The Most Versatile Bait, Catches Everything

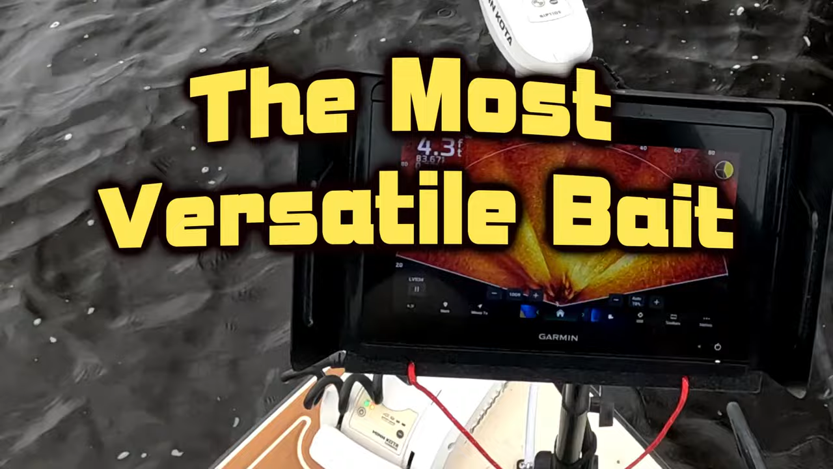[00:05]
What are those? They're bumping my bait. What are they?
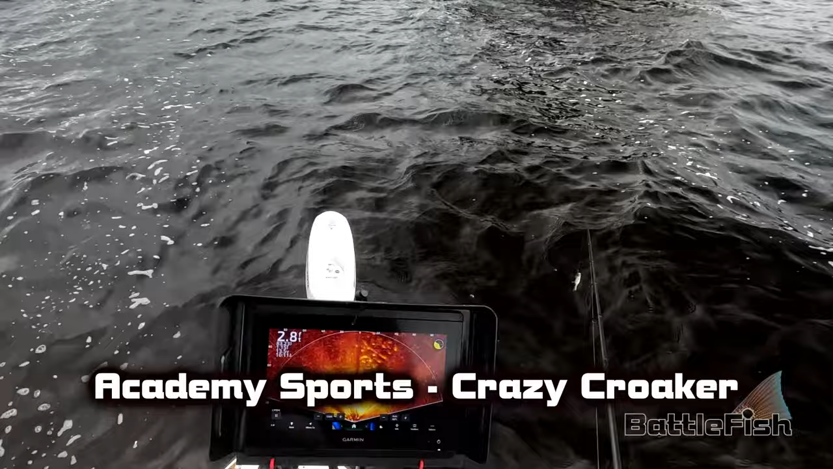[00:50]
Oh, there it is. Got him.